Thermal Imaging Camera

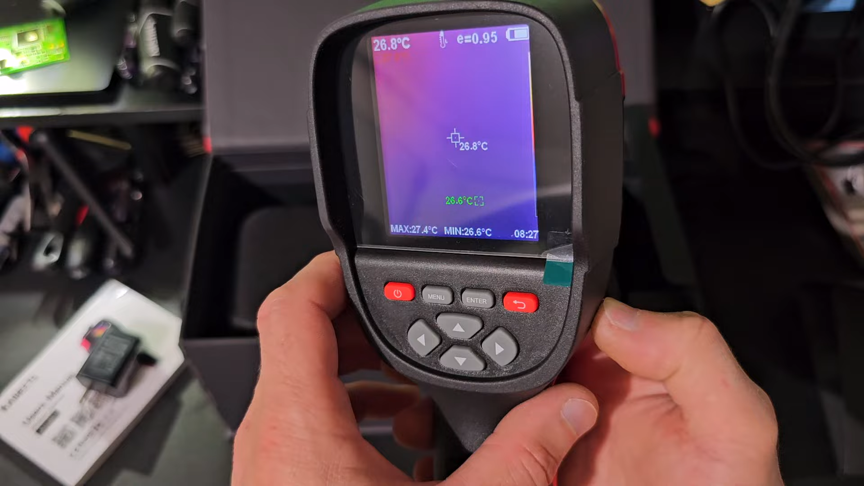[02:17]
On screen: spot 26.8°C, max 27.4°C, min 26.6°C
Will take a couple of seconds. You need to remove the protective cap.
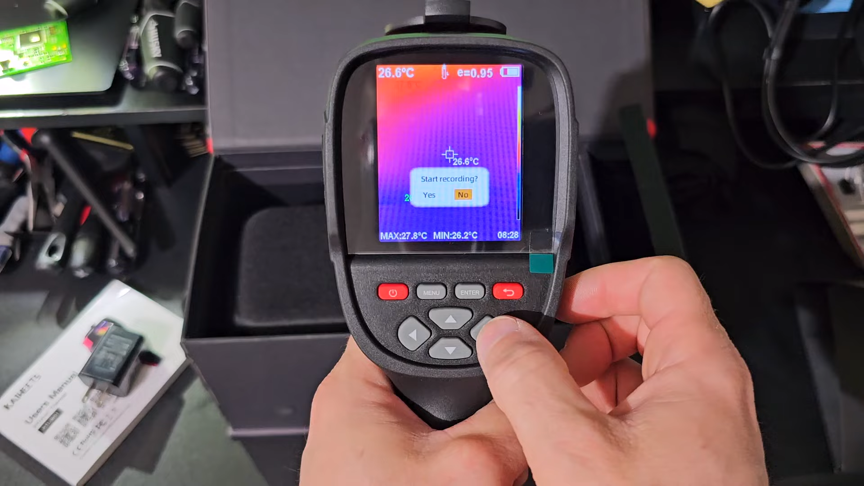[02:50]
On screen: spot 26.6°C, max 27.8°C, min 26.2°C
This camera have 32 megabytes of memory,
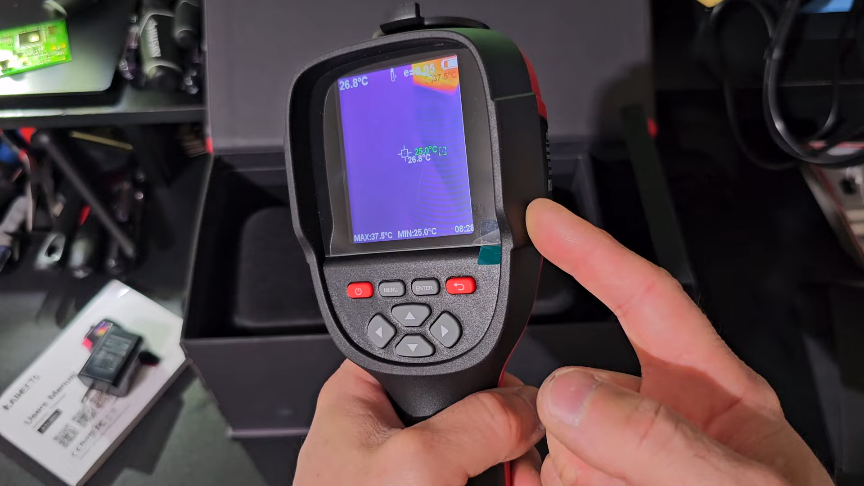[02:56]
but you can use 20 something of that memory.
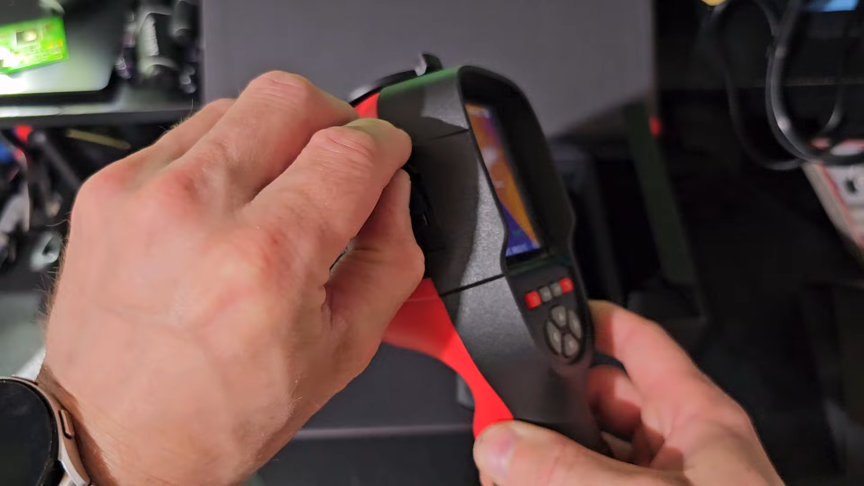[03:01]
Here is the USB slot. You can connect this camera directly to the computer. Inside of this camera, you'll find the software to edit or to watch the pictures and the videos.
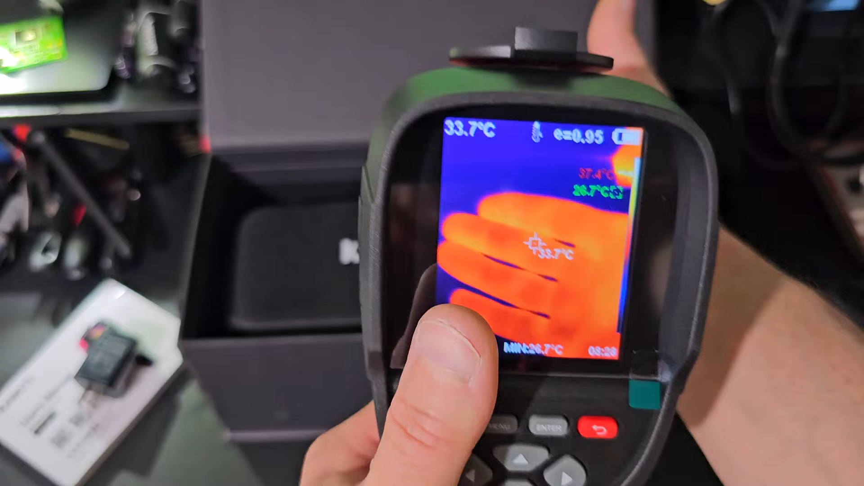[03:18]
On screen: spot 33.7°C
In the middle, the target from the middle of the screen is fixed. This is the main temperature reading. You can see it's up here also.
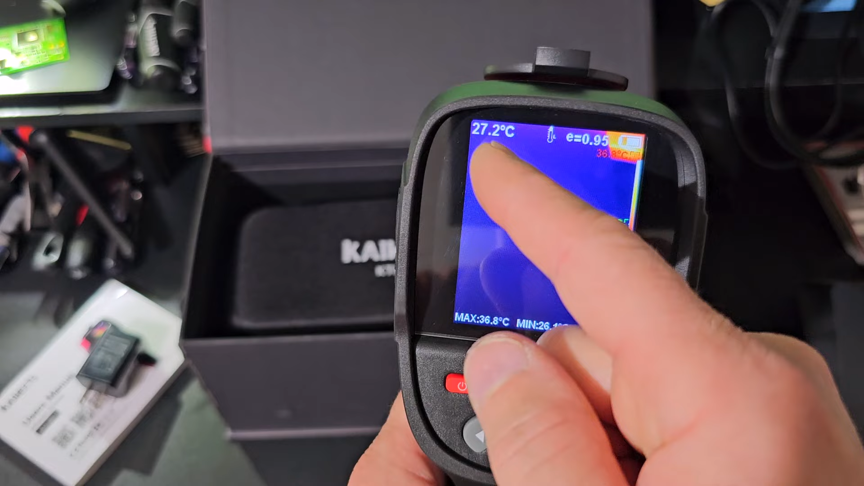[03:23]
On screen: spot 27.2°C, max 36.8°C
Here at the bottom, you'll see the maximum and minimum temperatures.
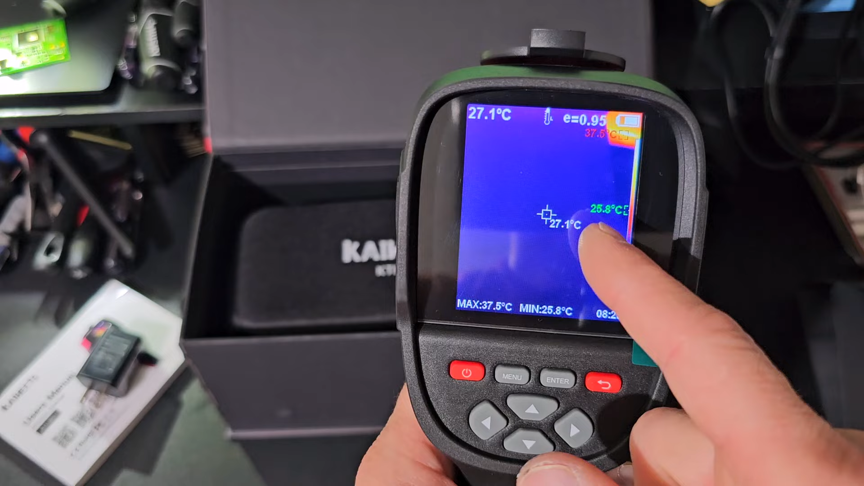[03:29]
On screen: spot 27.1°C, max 37.5°C, min 25.8°C
The minimum, it's green one, the maximum, it's red one, you can see it. These two temperatures, these two targets are changing accordingly to the highest and lowest temperature in the image.
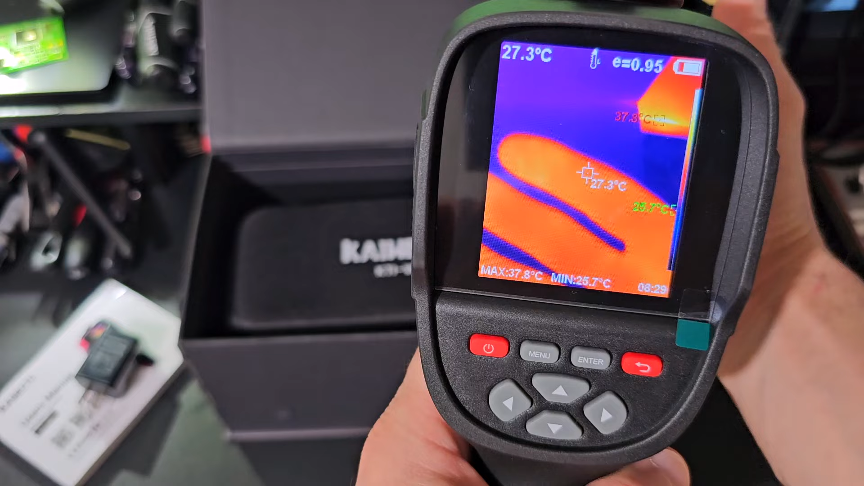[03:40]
On screen: spot 27.3°C, max 37.8°C, min 25.7°C
You also can change the type of image.
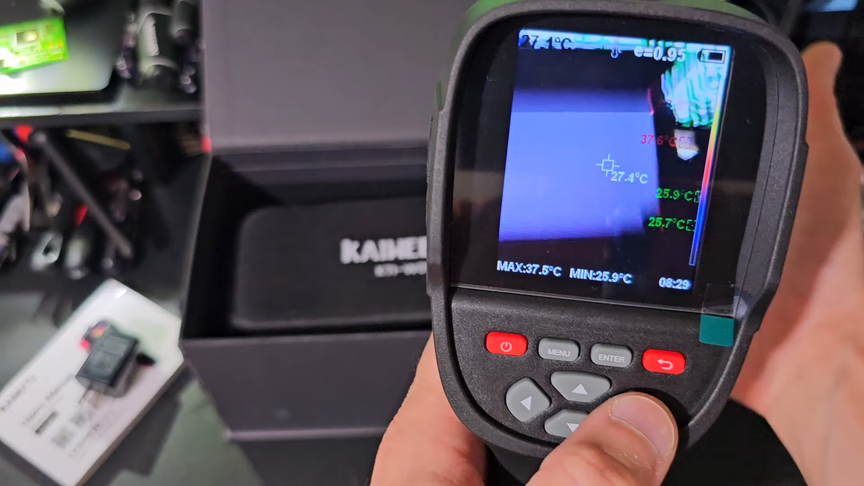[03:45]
On screen: spot 27.4°C, max 37.5°C, min 25.9°C
You can see now I'm using the camera with the temperature reading.
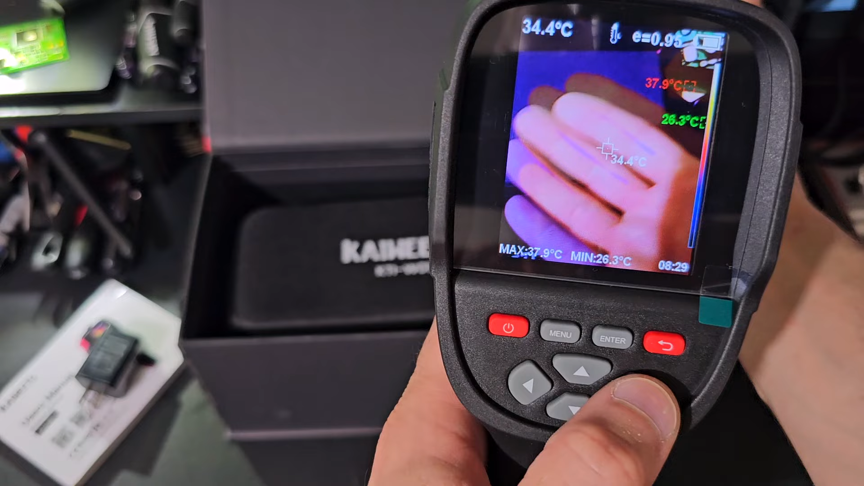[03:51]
On screen: max 37.9°C, min 26.3°C, scale top 37.9°C, scale bottom 26.3°C
And here you can see another hand next to my hand.
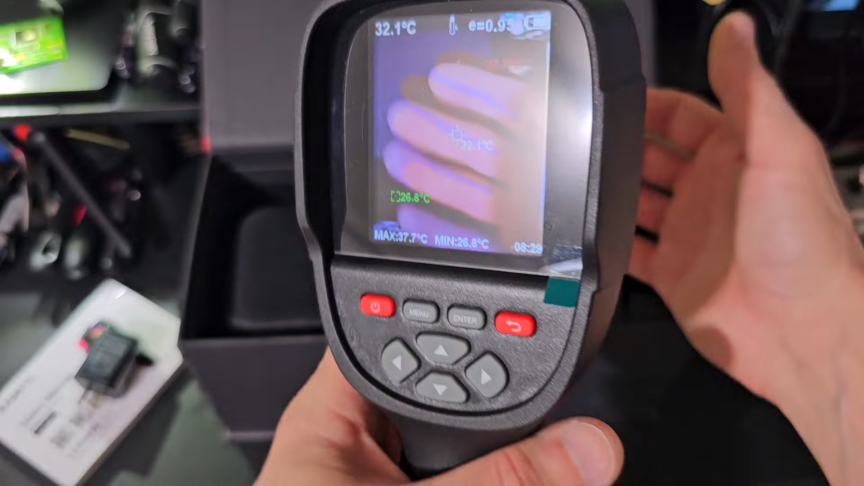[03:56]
On screen: spot 32.1°C, max 37.7°C, min 26.8°C
This is the thing that I told you, the difference between these two cameras. You can adjust this for the focal distance.
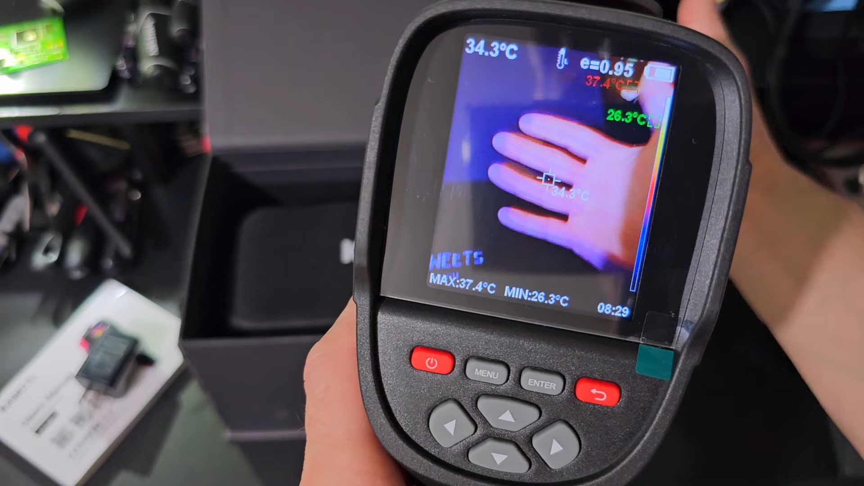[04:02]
On screen: spot 34.3°C, max 37.4°C, min 26.3°C
You see here it's adjusted, and if I come closer or if I go further,
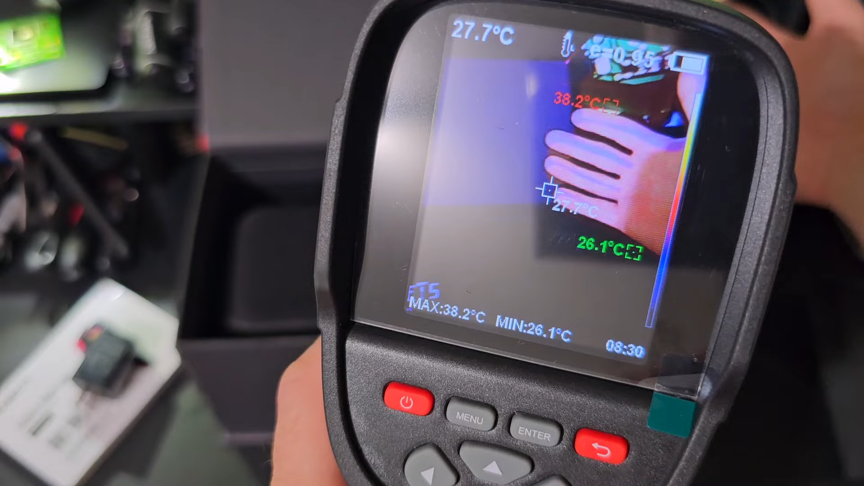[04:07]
On screen: spot 27.7°C, max 38.2°C, min 26.1°C
the meeting points between these two cameras is different.
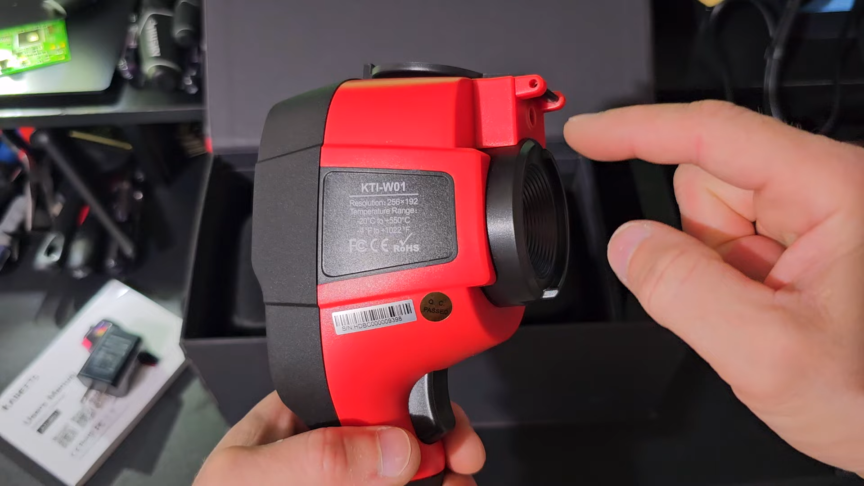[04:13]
So if I calibrate the camera to show here the image combined, here will be offset and on the other side will be the same offset. But that is a very, very small problem.
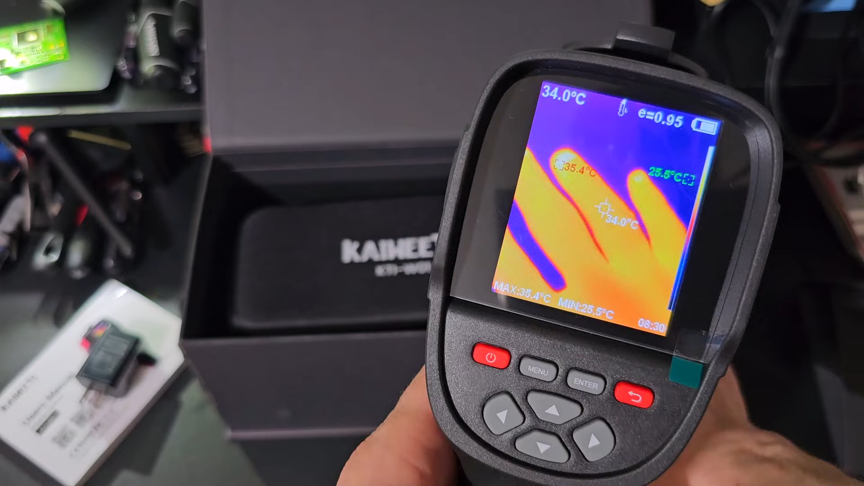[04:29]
On screen: spot 34.0°C
Either way, I'll use only this function. This camera have emissivity setting. I won't get into the emissivity thing. If you want, Google it, you'll find more things.
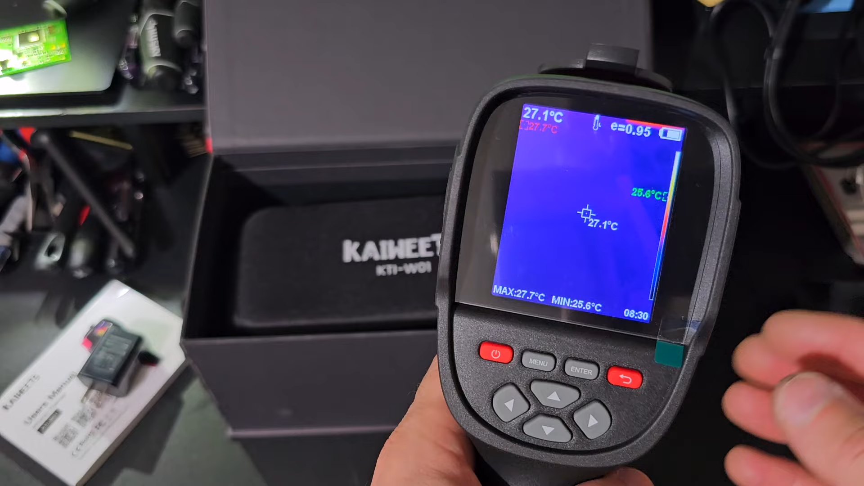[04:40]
On screen: spot 27.1°C, max 27.7°C, min 25.6°C
The menu of the camera, it's image correction to correct the image between these two cameras, depending the distance when you, where are you want to work.
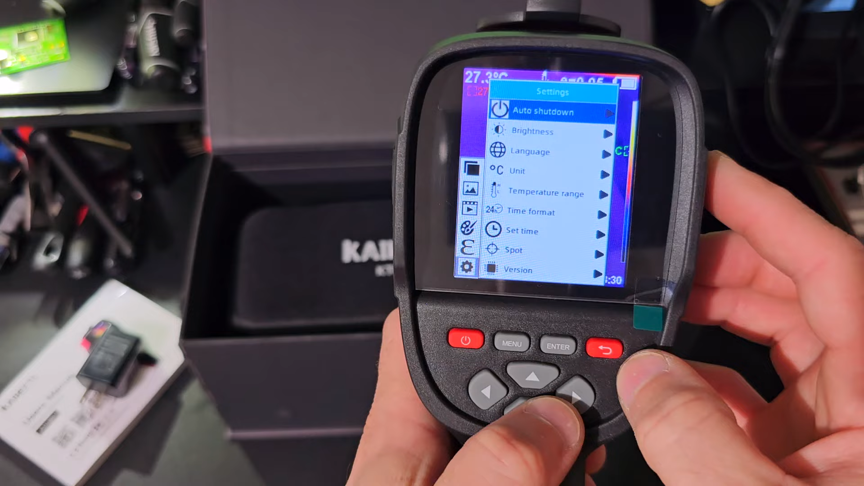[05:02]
You can see the photos, videos, color palette, the emissivity setting itself, and some internal settings about the auto shutdown, brightness, language, temperature, range, and so on. Now let me show you another thing.